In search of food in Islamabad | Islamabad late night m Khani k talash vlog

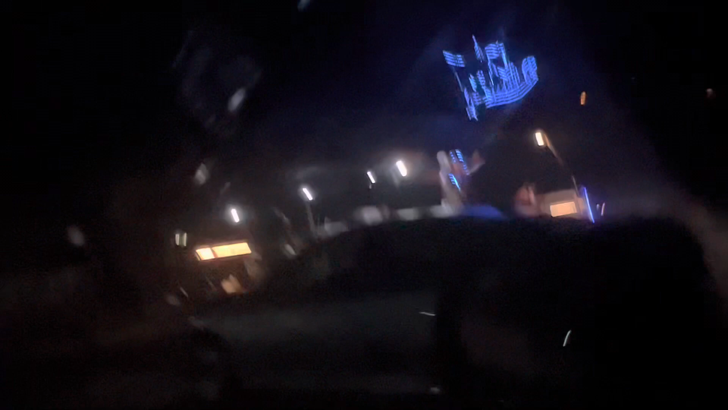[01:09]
खाना मिलेगा नहीं मिलेगा? जा रहे इधर G9 या G10।
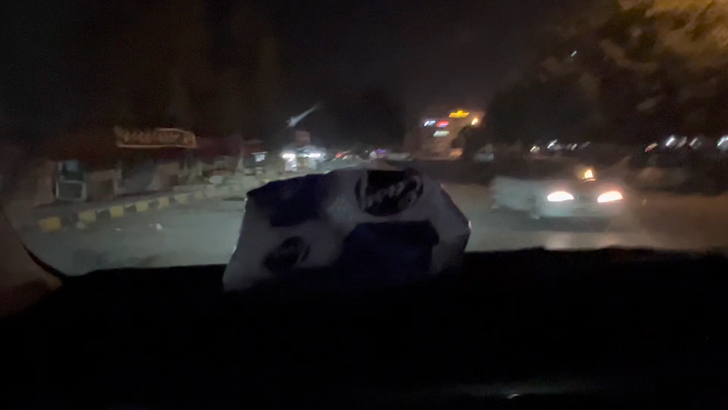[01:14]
वहाँ खाना मिलेगा? वहाँ खाना, वहाँ होटल्स खुले होंगे।
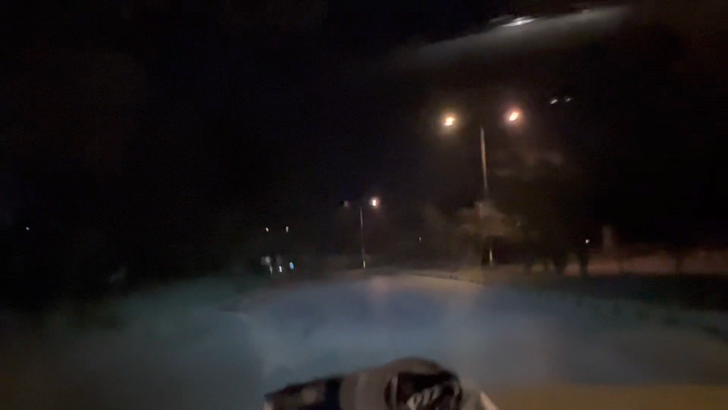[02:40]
वहाँ एक अच्छा होटल है, वहाँ से खाना पार्सल करवाएंगे, फिर अपने रूम आएंगे, साथ बैठ कर खाएंगे।
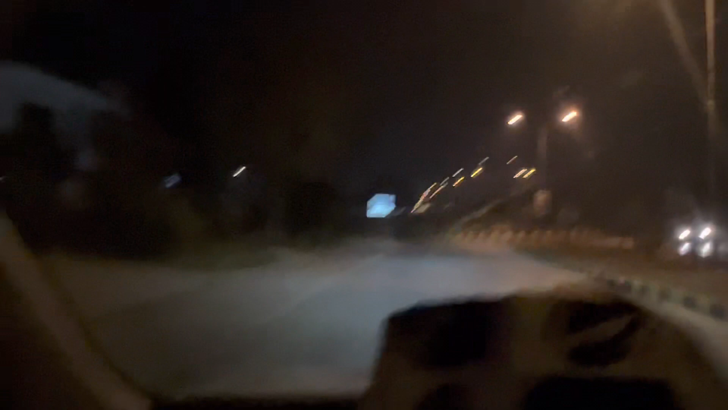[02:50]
ये है G10 मरकज में इंटर हो रहे हैं। G10 मरकज 90। इस्लामाबाद की एक अच्छी खूबी है कि एक खामोश शहर है, बहुत सुस्त और खामोश शहर है।
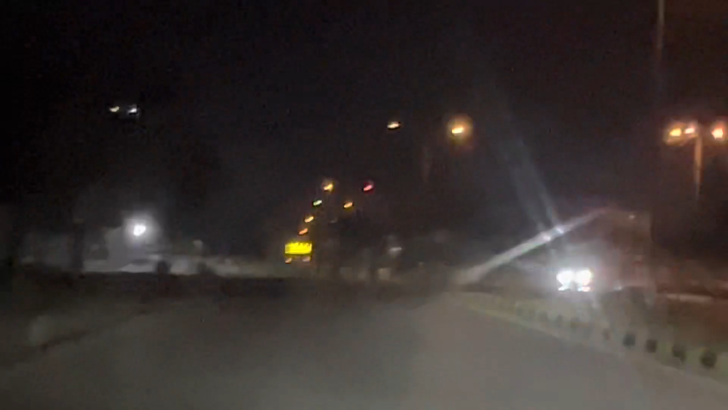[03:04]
यहाँ के लोग भी सुस्त हैं या शहर सुस्त है? बहुत ही सुस्त लोग हैं यहाँ के, केवल ठंड की वजह से।